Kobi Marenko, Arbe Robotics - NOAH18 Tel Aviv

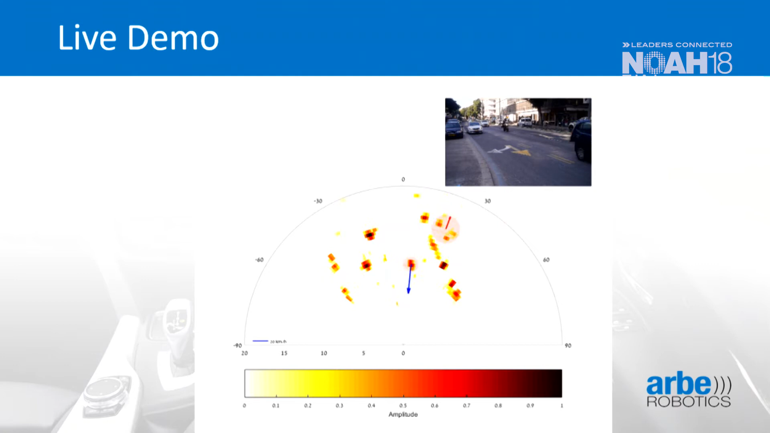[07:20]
no matter how close to they are, we are able to track them, to classify them, to say if it's a motorcycle or if it's a car and if it's even a human being. And take a look what is happening now. There is a car stopping on front of our radar.
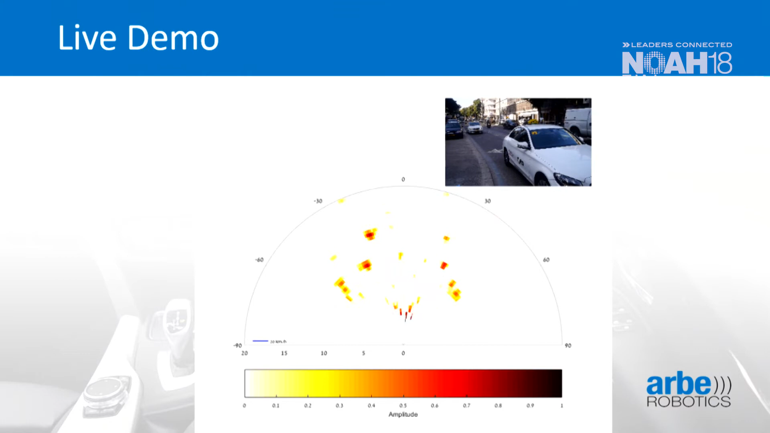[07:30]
And we are still detecting what is happening behind the car and also what is happening on the other side of the road.